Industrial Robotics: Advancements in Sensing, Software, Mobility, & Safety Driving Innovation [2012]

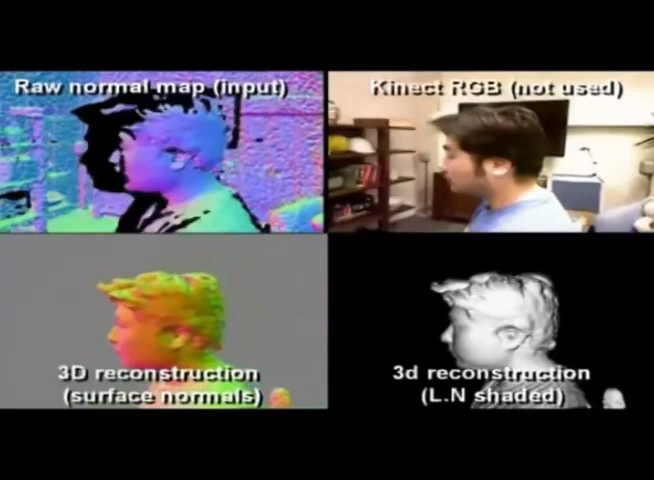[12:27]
What you'd really like to do is build up a full three-dimensional model of your world, sort of a static model.
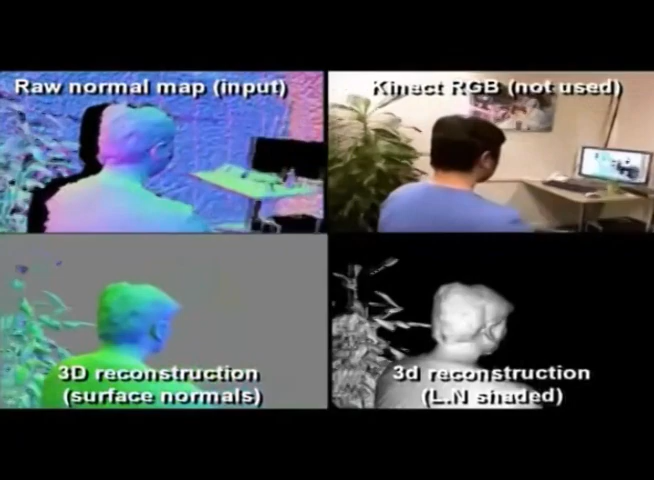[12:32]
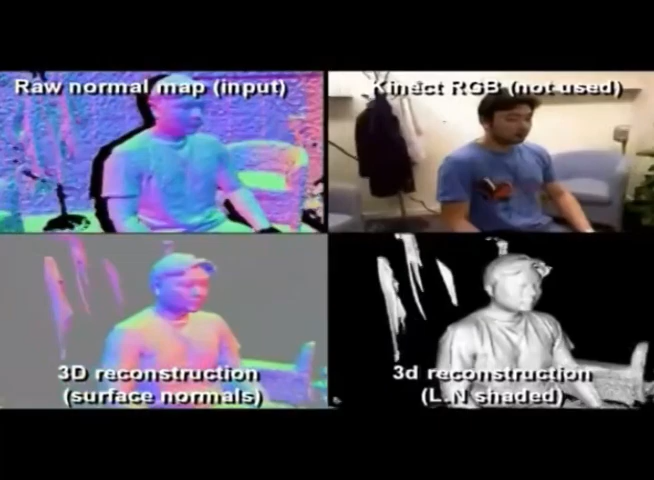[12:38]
Essentially, what this thing is able to do with the Kinect and with
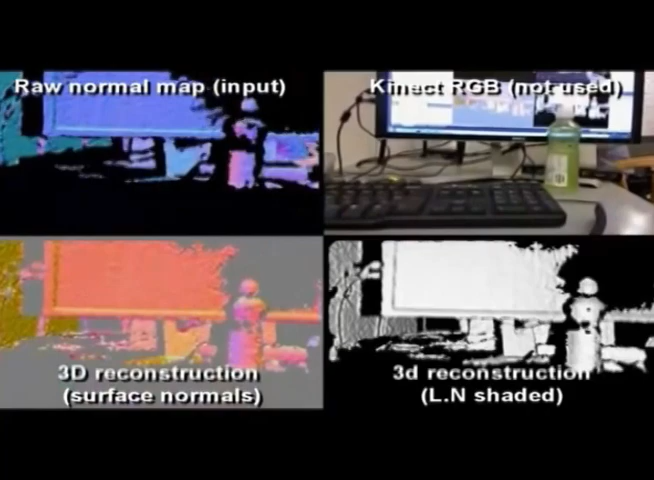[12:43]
these additional software implementations called Kinect Fusion,
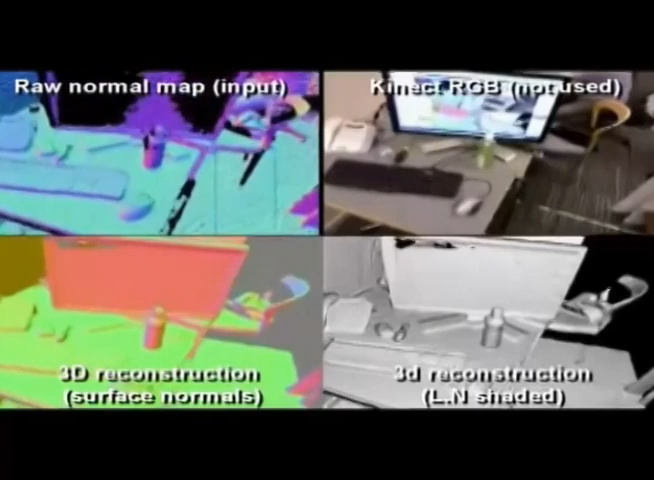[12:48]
basically able to wave this the Kinect around and build up a full,
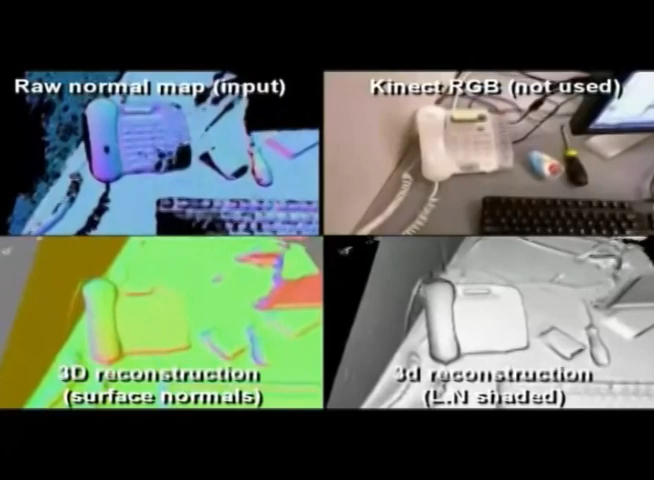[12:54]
real-time, three-dimensional model of your environment.
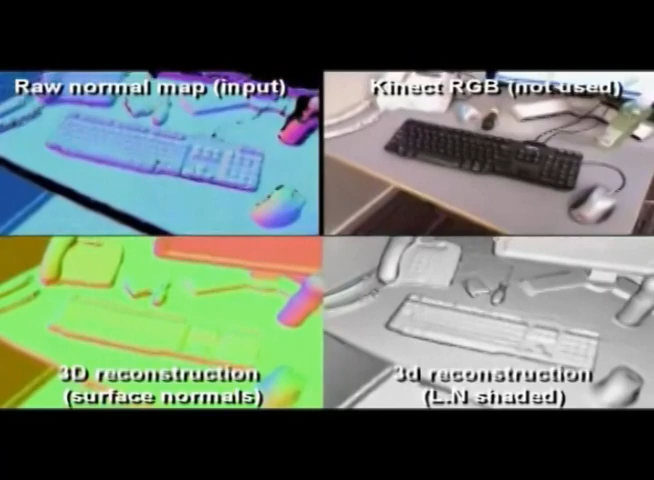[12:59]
It really is visually stunning. It's a capability that doesn't exist in any sense today, certainly not for real-time applications.
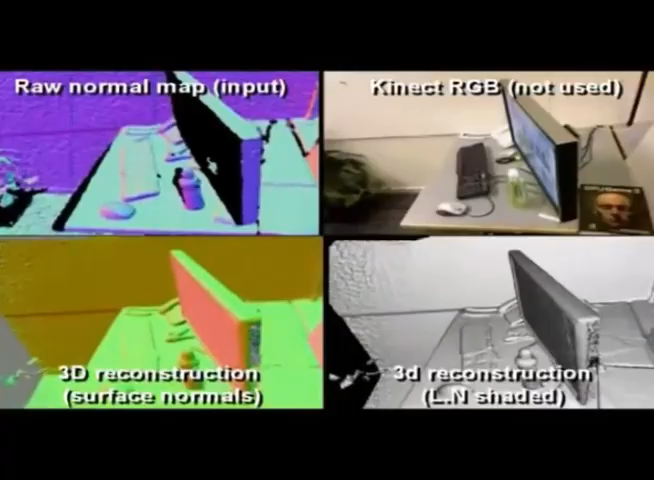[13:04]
You can kind of see snippets of it,
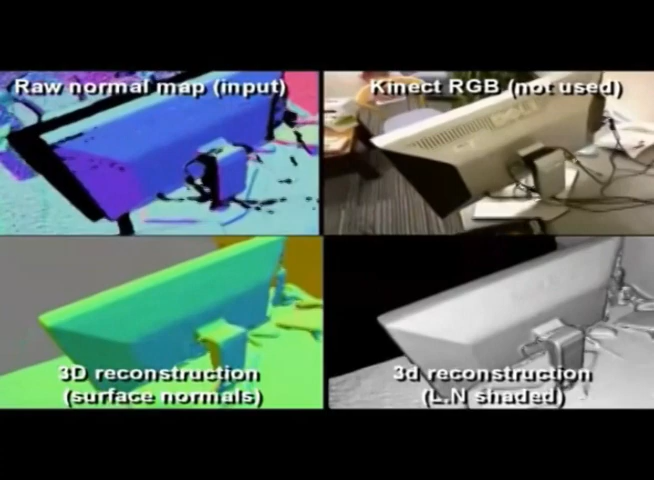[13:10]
but imagine being able to wave this Kinect around the room and build a map of the entire environment,